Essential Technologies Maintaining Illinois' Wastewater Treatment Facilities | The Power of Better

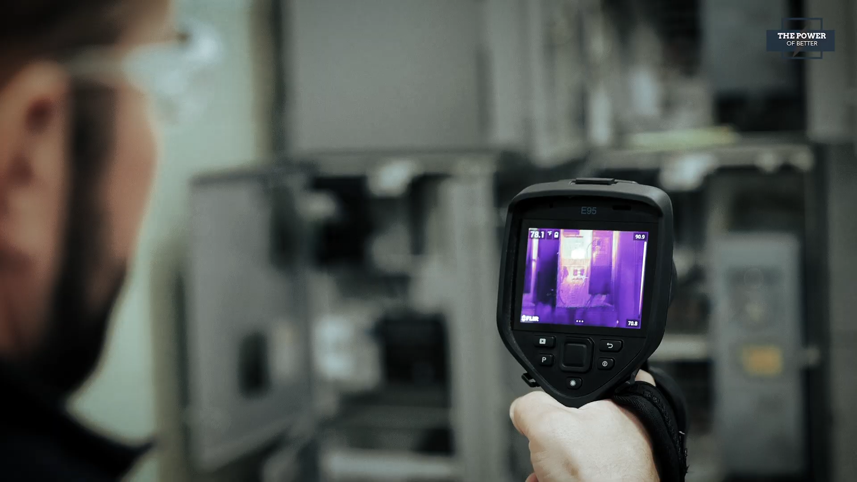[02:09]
scan for any potential hotspots and unbalanced loads.
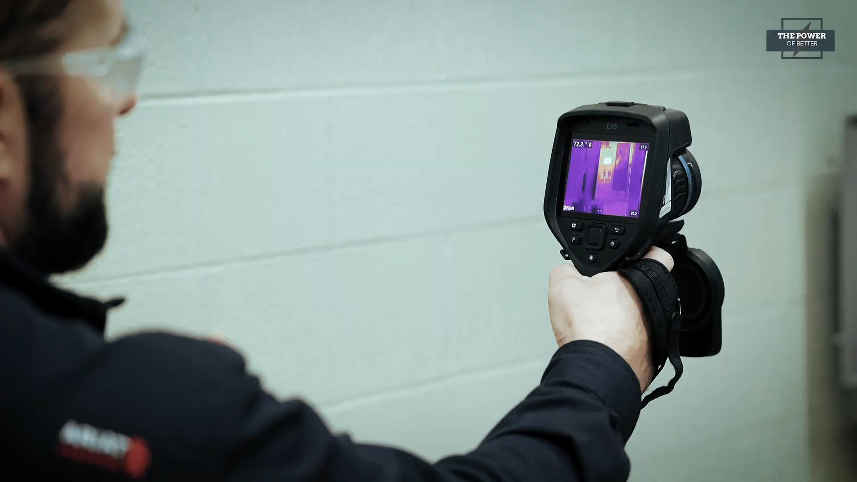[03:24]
Do the IR scanning every year and see where your equipment is at.